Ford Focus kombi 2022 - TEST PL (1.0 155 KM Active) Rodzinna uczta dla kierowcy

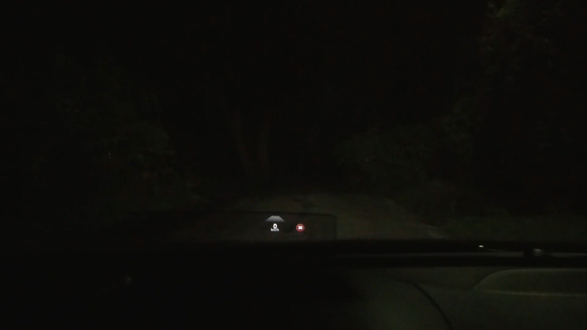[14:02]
Światła w nowym Focusie nie tylko zmieniły wygląd, ale też technologie, bo w standardzie mamy teraz LED-y, a za 4900 zł domówić można matrycowe światła diodowe,
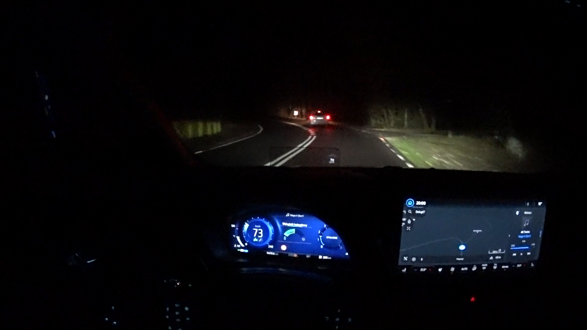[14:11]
które mają tak pionowo wygaszać część wiązki, aby nie oślepiać innych, a zarazem maksymalizować doświetlanie poboczy. Rozwiązanie to oferuje dobrą precyzję tworzenia świetlnego tunelu, chociaż też nie jakąś wyróżniającą się, oraz trzymającą dobry poziom moc świecenia. Oprogramowanie jadąc bez nikogo przed nami odpowiednio szybko wycinało środek i nie miałem sytuacji, abym musiał interweniować, też sprawnie działało jadąc za kimś i co ciekawe, tak jak zazwyczaj u konkurencji po minięciu jakiegoś auta światła z lewej strony od razu się odpalają,